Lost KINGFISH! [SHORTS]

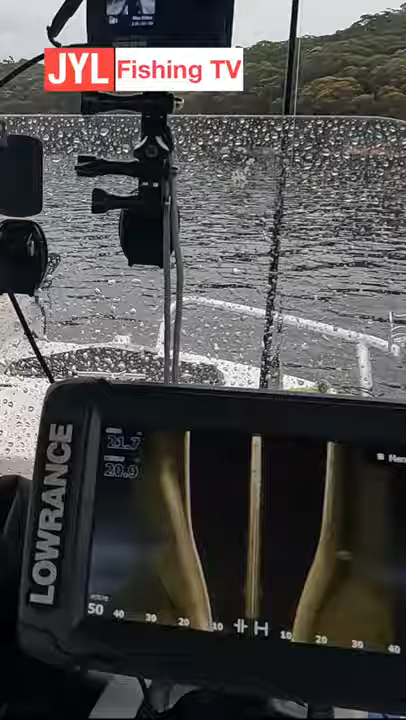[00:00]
see if I can find that shipwreck. So look at that, there are definitely some kings there now showing up on the sandbar.